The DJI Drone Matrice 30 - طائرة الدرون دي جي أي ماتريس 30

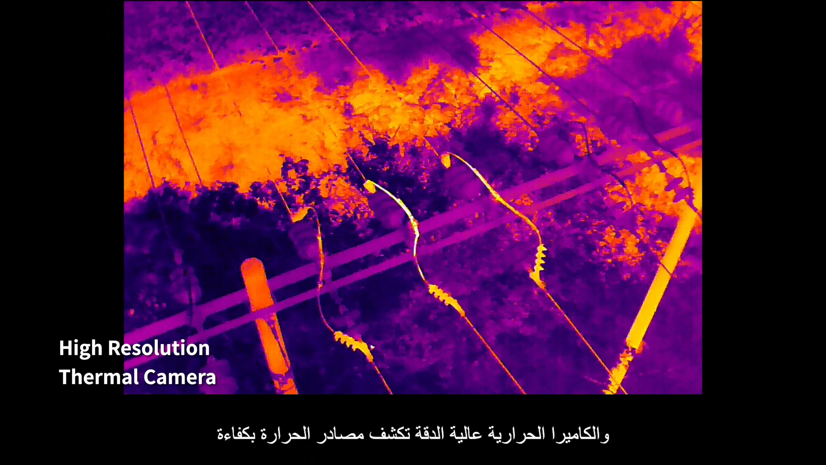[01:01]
high-resolution thermal camera efficiently reveals heat sources when night falls
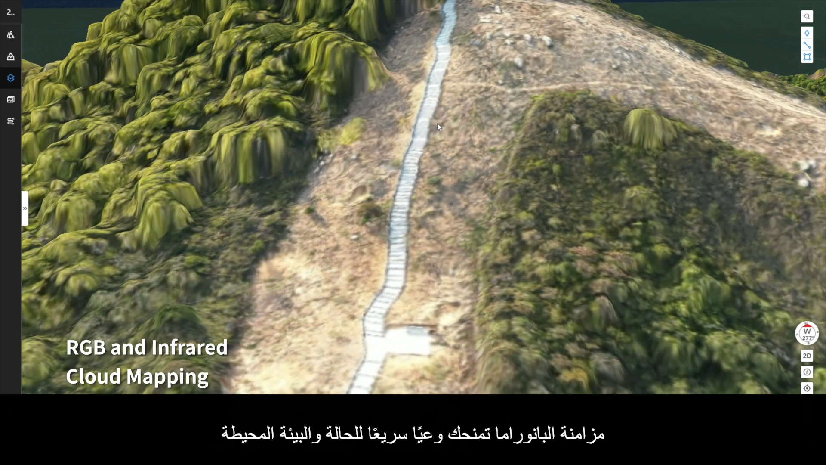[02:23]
or infrared cloud mapping gives you high-resolution ortho mosaics so you can